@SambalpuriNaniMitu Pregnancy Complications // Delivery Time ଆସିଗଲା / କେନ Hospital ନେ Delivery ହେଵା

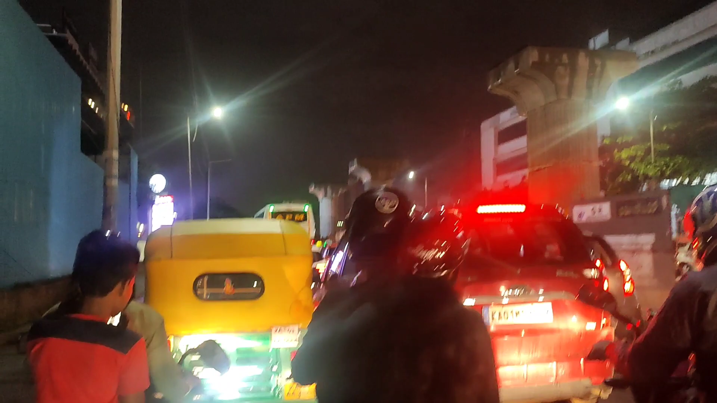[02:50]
बहुत अच्छे आगे जेन पूरा पोस्टर टाइप रगाहीचे तीन चार लाइट रे जेन लेखाही है हस्पिटाल बोर्ड ही हेटा है मानने इे जाऊ सर लेफ्ट साइड रे ही पड़ूचे तो हेनु आम जा सारापुर फिर